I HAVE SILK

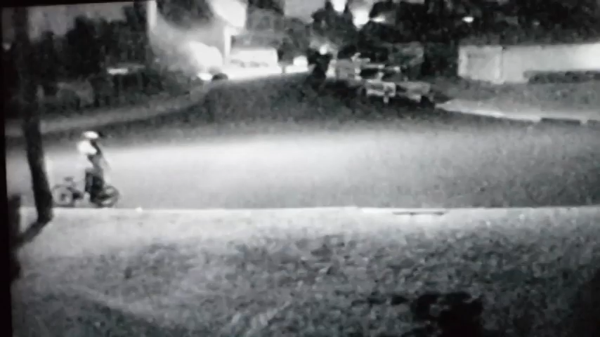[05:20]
what do we have here? Somebody out walking their bike? Well, at least it doesn't poop in the yard.